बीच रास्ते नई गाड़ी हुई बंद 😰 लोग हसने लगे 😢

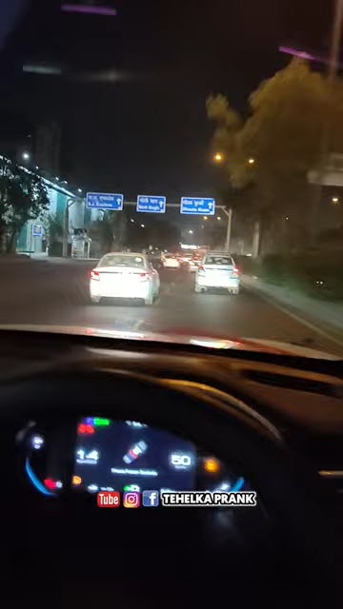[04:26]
अरे तो यहाँ पे कटनी है मेरी माँ, यहाँ पे कटनी है, कैसी हरकतें कर रही है ये? यूटर्न नहीं होता क्या? बहुत दूर है यूटर्न यहाँ पे, दिखाओ ये देख।